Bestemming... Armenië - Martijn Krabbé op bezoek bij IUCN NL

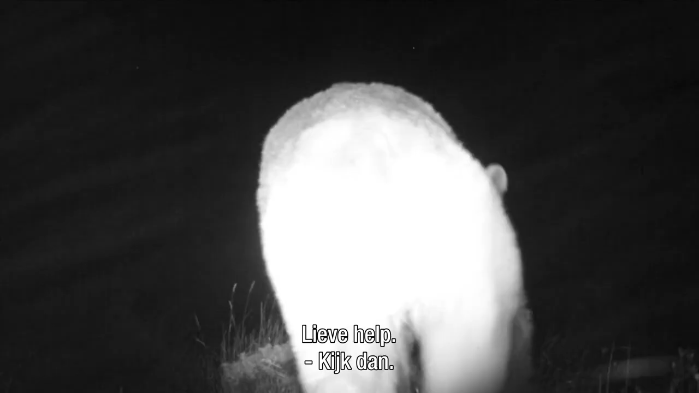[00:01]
Oh my god. You have it. No.
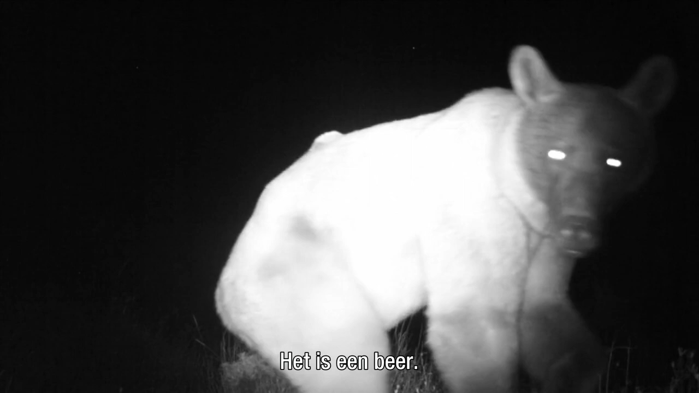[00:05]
Wow, it's a bear. It's a big one. It's a big one, yeah. She's peeing.
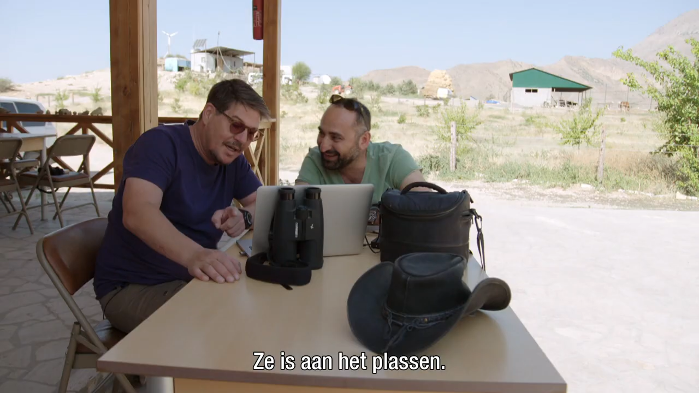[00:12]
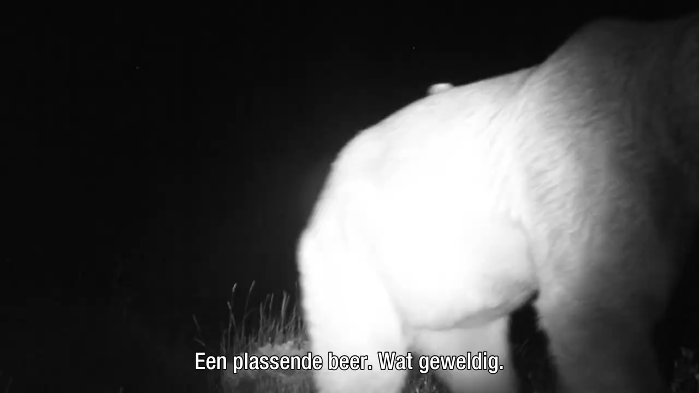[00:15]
It's a peeing bear. That's really nice.